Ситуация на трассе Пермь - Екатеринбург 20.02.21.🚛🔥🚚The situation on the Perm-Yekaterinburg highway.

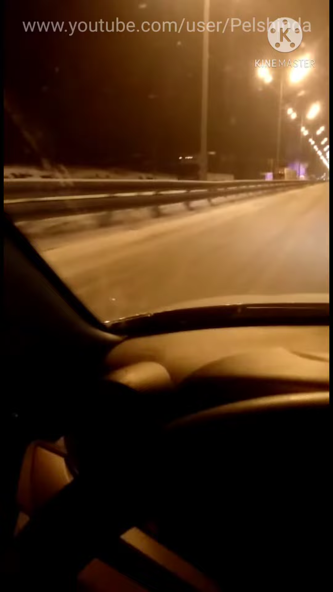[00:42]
сгоревшая машина, которую вы до этого видели. Блин, не повезло кому-то, сгорел, не дай бог. Вот, потушили ее уже.
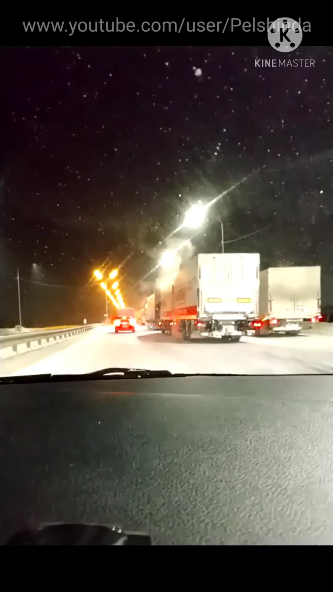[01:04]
Что-то коллапс какой-то тут. После решет сразу же. Пробин стали. Походу кто-то прилип там впереди.